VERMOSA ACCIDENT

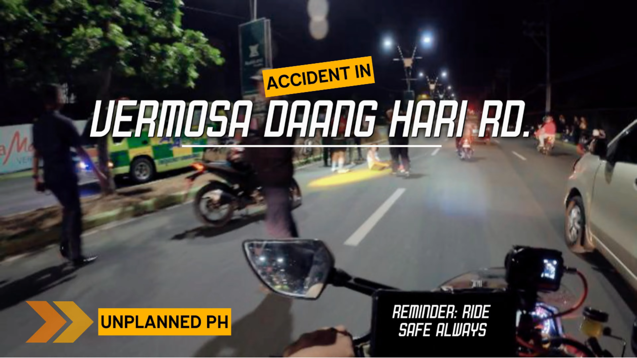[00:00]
Ayan, so andito tayo, Bandambermosa and merong aksidente biker biker siya atin tapos
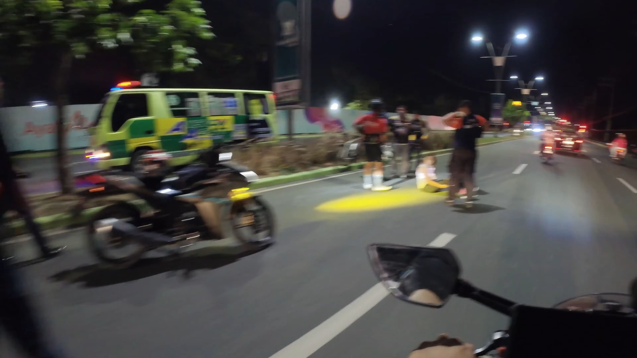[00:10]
motor yata, gas na ko nasira yung anu nya nasira yung leggings nya punid siyang tuod, so sumadsad yun